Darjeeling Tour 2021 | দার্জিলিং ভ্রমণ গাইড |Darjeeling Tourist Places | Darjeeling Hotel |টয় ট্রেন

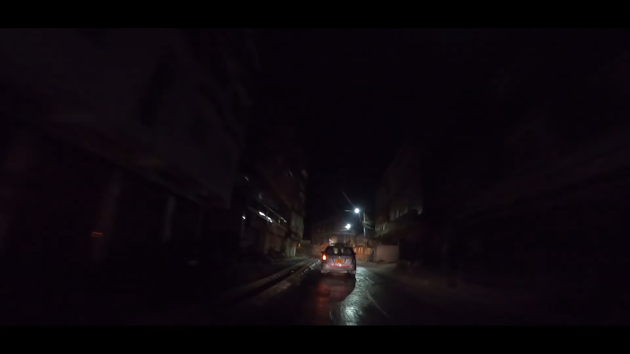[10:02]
তো এখান থেকে টাইগার হিল যেতে 45-50 মিনিট লাগবে,
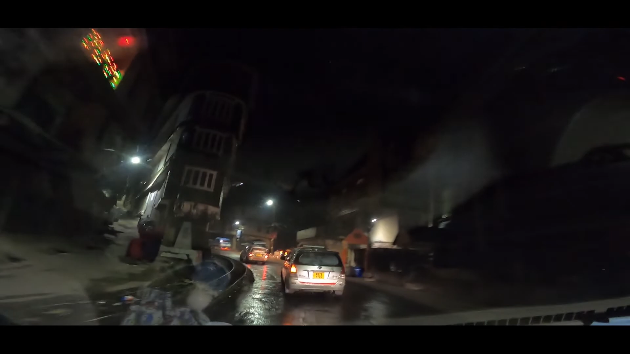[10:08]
কেন রাস্তাতে একটু রাশ থাকবেই, কেন প্রত্যেক টুরিস্টই টাইগার হিলের জন্যই দার্জিলিংয়ে আসে, দার্জিলিংয়ে যাওয়ার জন্য।
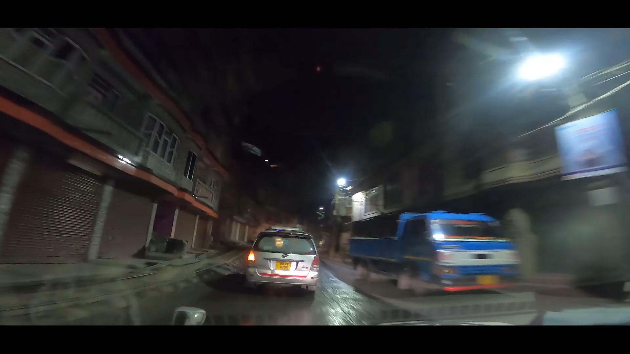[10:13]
তো আমরা গাড়িতে অলরেডি বসে পড়েছি, যাচ্ছি।